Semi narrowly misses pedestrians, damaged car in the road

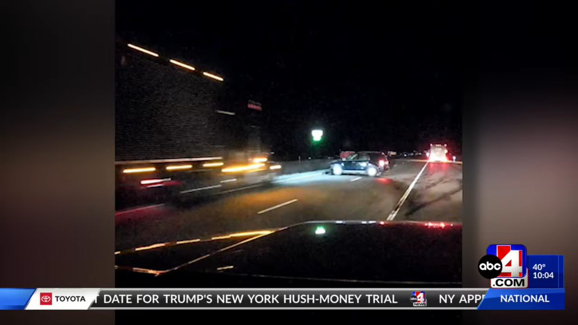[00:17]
right there the people in the road Utah highway patrols warning drivers of the dangers of
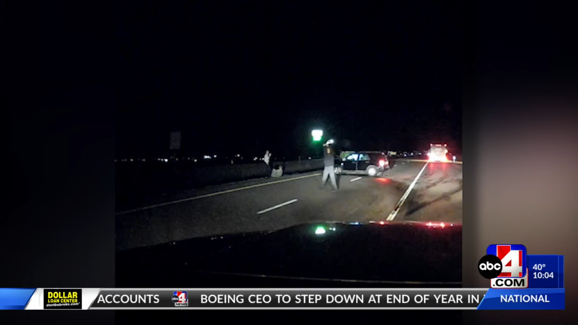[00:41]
UHP is warning you to use extra caution and be aware of your surroundings there